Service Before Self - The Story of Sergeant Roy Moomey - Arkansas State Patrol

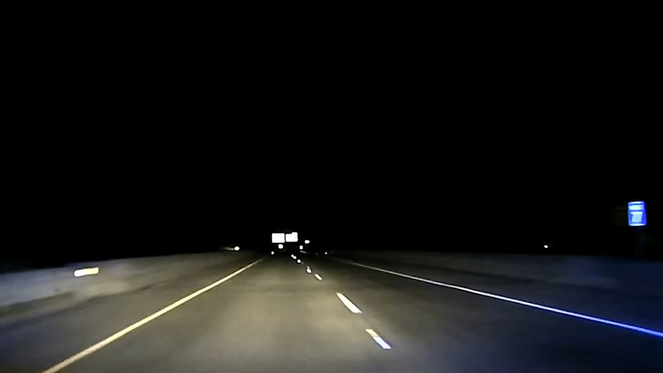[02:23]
I got on the interstate pretty close to where I was sitting and started heading east on 40, and this guy was coming west in the eastbound lanes.
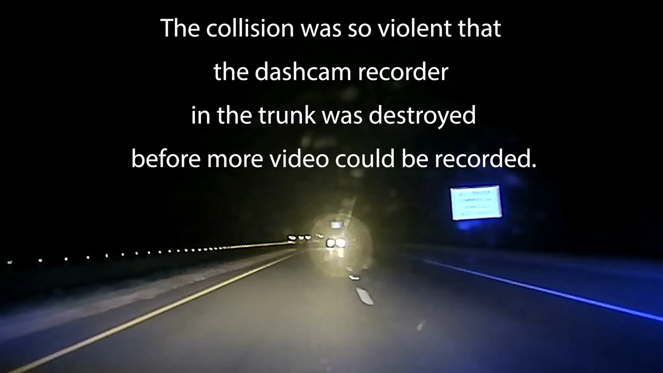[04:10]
you know, and he was in the left lane coming, you know, would be on the fast lane, what people would call the fast lane. He makes a right turn or a left turn on his side.